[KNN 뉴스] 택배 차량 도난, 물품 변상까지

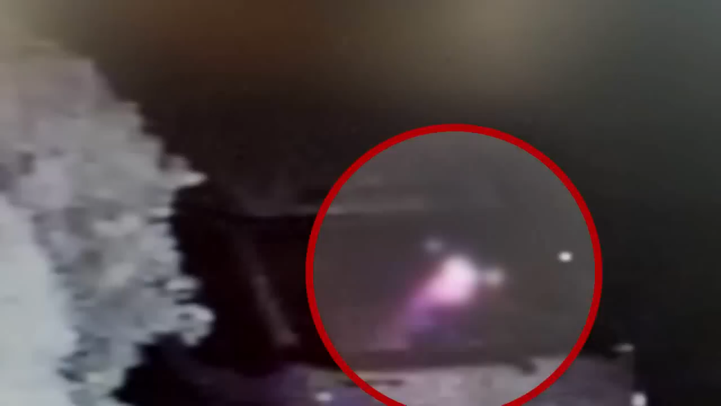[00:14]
심야시간 택배 차량에 탄 한 남성이 운전석 주변을 계속 살핍니다.